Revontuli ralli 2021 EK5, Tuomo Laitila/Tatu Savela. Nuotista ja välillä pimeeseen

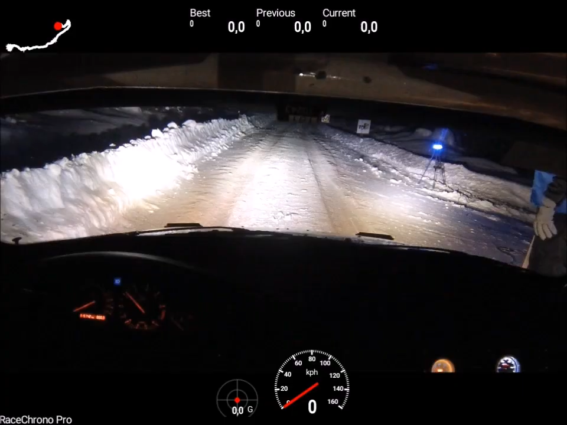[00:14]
Oikee täys, 50. Oikee täys, 120. Oikee helppo, jatkuu vasen, helppo, 50. Oikee eri, jatkuu vasen, helppo, 50.
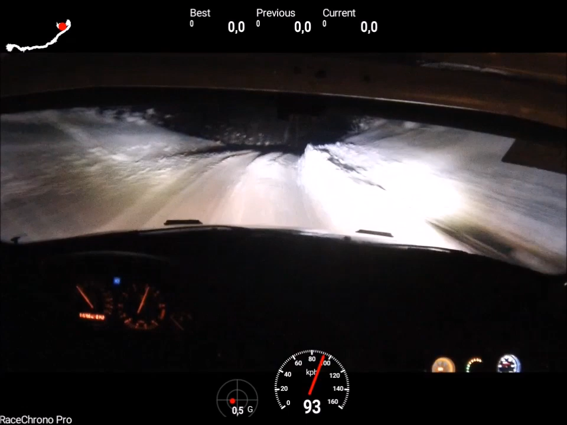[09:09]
Oikee täys, miinus jatkaa. Vasen täys, 50. Oikee täys, 50. Vasen täys, miinus yli, 50. Vasen täys, miinus 50. Yli, oikee täys, miinus 80. Vasen täys, ylös. Oikee täys, 180. Oikee eri, jatkaa vasen eri, 30.